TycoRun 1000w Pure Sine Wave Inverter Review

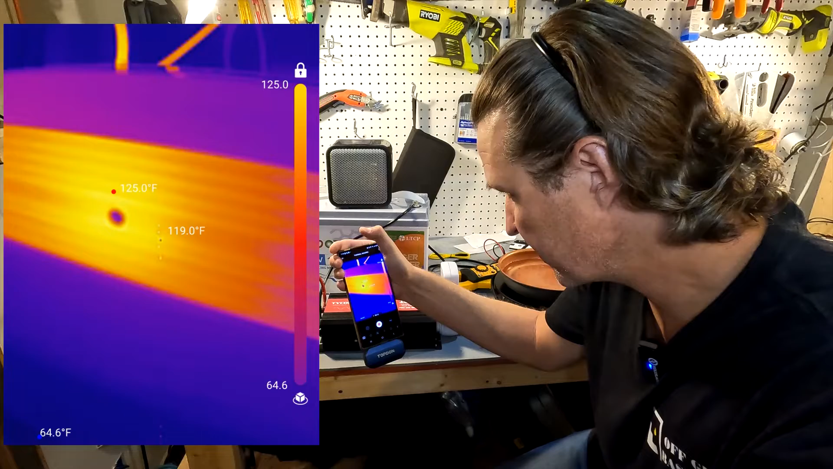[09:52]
On screen: max 125.0°F
and you can see that the side of the inverter is already at 125 degrees fahrenheit and the cabling we're looking at 130 degrees
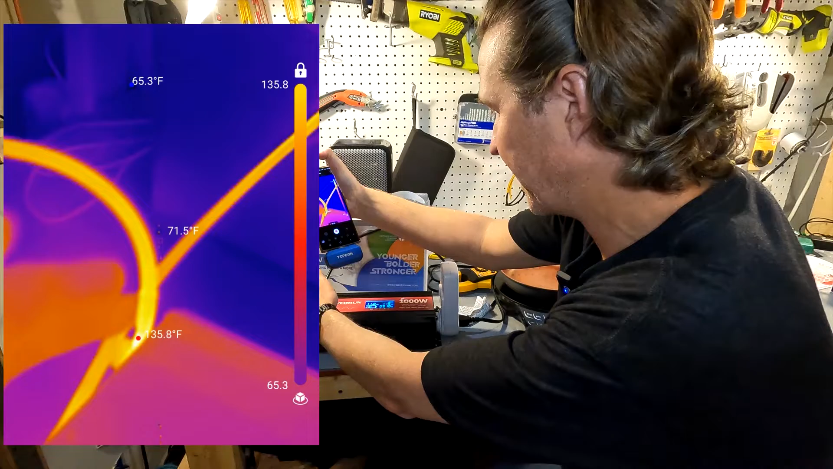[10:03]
On screen: spot 71.5°F, max 135.8°F, min 65.3°F
at the positive right here see the other side oh 140 degrees on the back side over here yeah and it's it's warm to the touch and it's only been about three minutes at least the uh the water is uh warmer than the inverter
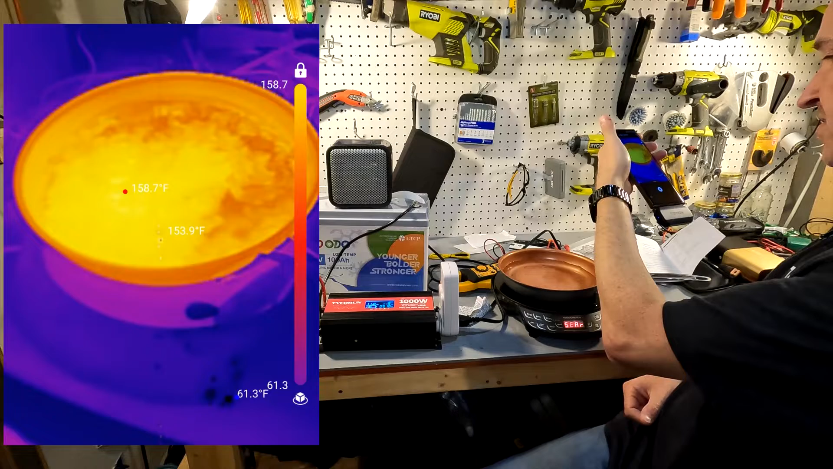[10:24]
On screen: max 158.7°F, min 61.3°F
so that's good yeah and that back side we're looking at we're almost at 150 degrees on the back side of this inverter all right let's look at the back side of this inverter again and we are looking at 150 154 degrees on the side here and this side we're looking at 138 degrees cabling uh
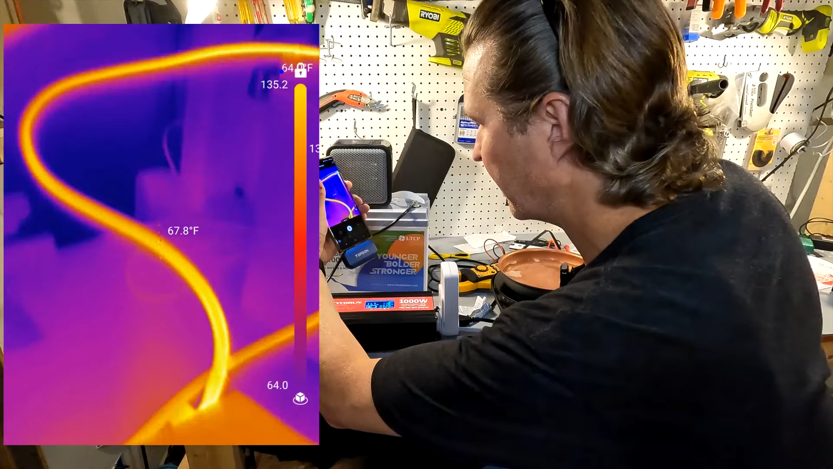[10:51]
On screen: spot 67.8°F
140 157 degrees at the connection
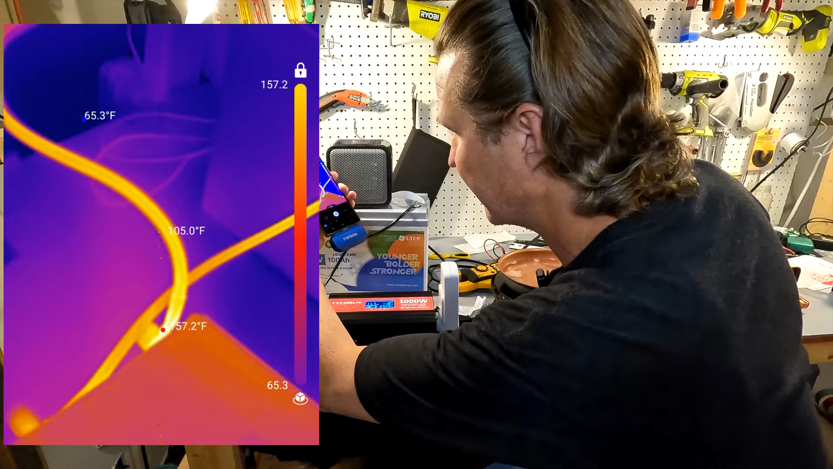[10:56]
and the battery connection is 146 degrees
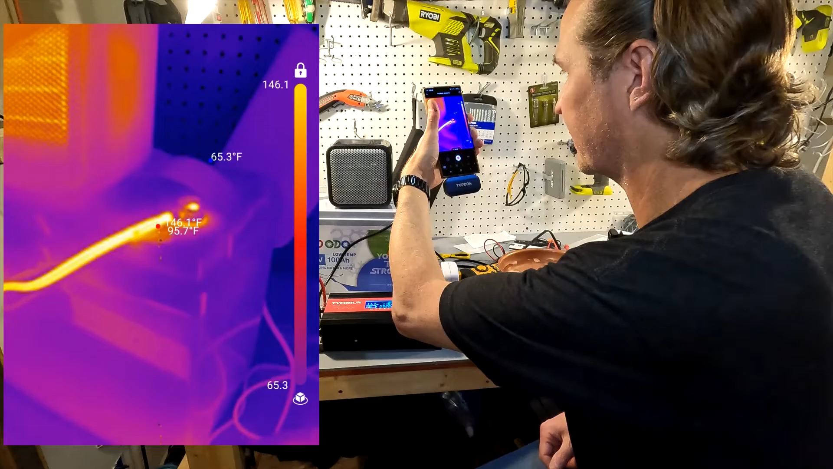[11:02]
over here so this this wire is 136 degrees it's
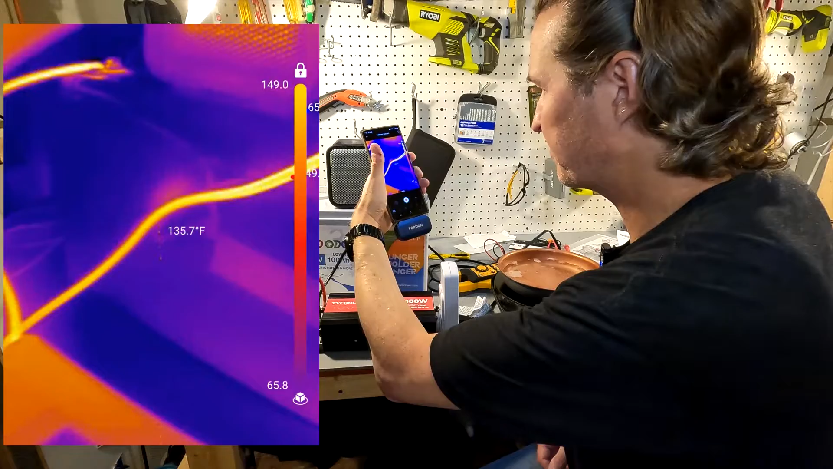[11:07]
On screen: spot 135.7°F
pretty warm but these cables are usually rated at around 200 degrees fahrenheit okay my water is starting to boil so i'm going to go ahead and